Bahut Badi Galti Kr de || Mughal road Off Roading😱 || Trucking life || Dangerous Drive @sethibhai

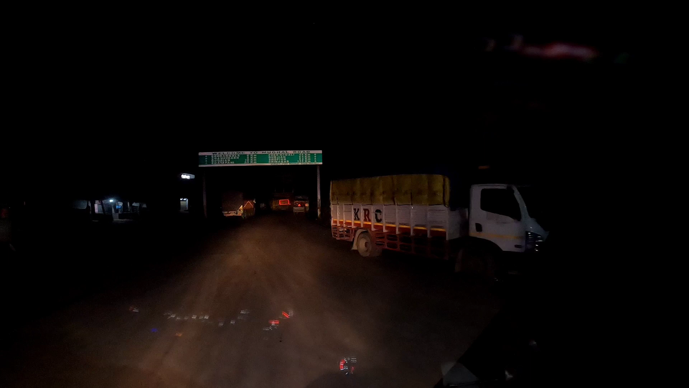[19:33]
अपने रोड पे जो कि मगल रोड, जिसको मगल रोड के नाम से जानते हैं, तो ये देखो यहाँ से बोर्ड भी नज़र आ रहा है अपना जो पिंड है शोपियां, 84 किलोमीटर्स यहाँ से है,
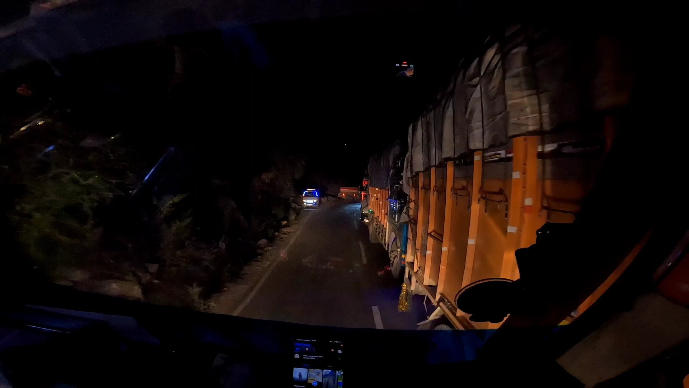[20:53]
देखो यार जाम कितना लगा है, क्या हाल हुआ है रोड का आज, तो मतलब हमारी भी बुरी हालत होगी, कुछ समझ ही नहीं आ रहा है। चलो अभी मजा ले लो ट्रक में सेठी भाई के साथ।